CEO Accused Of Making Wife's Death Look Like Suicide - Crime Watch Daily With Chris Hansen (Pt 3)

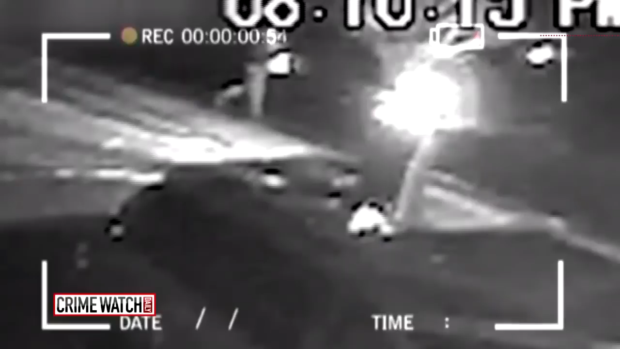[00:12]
and police just scored video proof that an intruder entered the home